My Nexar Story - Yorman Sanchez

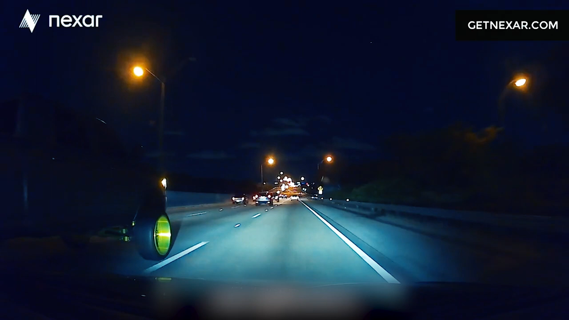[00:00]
I was just getting on the road like I usually do. This truck came out of nowhere and eventually hit me.